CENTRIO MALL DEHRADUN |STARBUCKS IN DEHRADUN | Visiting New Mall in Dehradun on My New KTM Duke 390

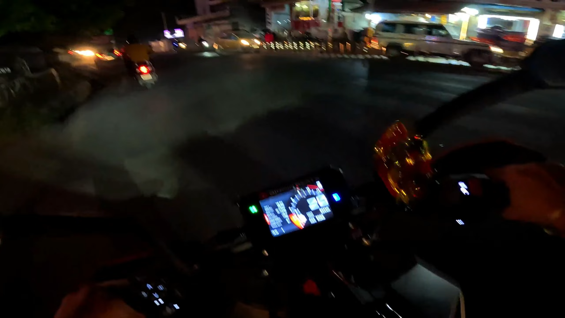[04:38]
और रेडिएटर फैन चालू हो चुका है, थैंक गॉड रेडिएटर फैन सही चल रहा है। अब बाकी मॉल देखना पड़ेगा, इससे पहले कार्तिक का कॉल आ जाए, भाई कहाँ पहुँचा, आने वाला है।
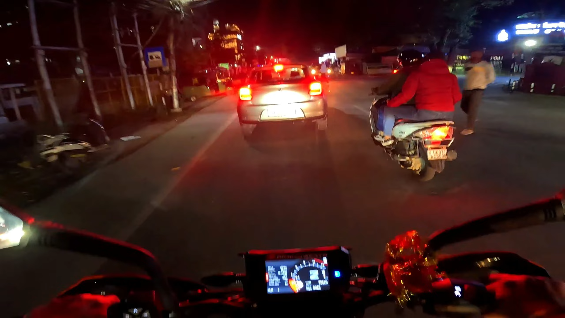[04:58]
तो यही होगा कि कार्तिक सरकार का कॉल जस्ट आने वाला है, जस्ट मैं सच बता रहा हूँ आने वाला है, हम पहुँचेंगे नहीं और कॉल आ जाएगा। एंट्री कहाँ से है भाई? देखा जाए तो एंट्री यहाँ से, ओके
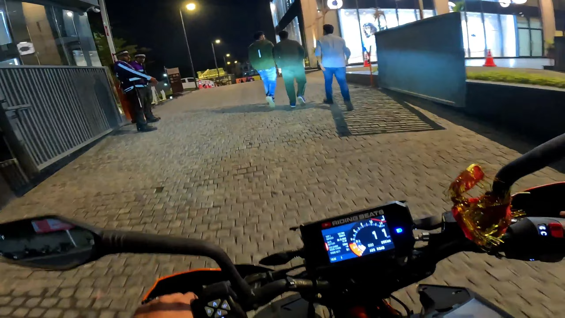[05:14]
नीचे जाना है।
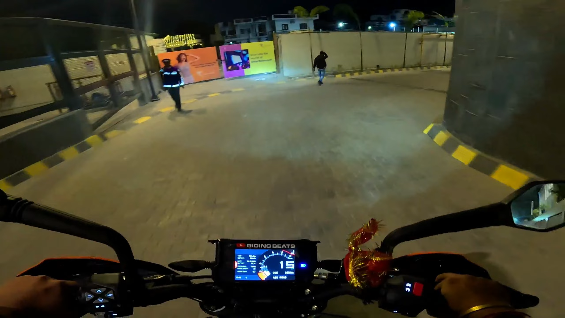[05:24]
अरे कहाँ जा रहा है ये? एक चीज़ बताओ ना, किधर? फोर व्हीलर टू व्हीलर? टू व्हीलर इधर से, ओके कूल।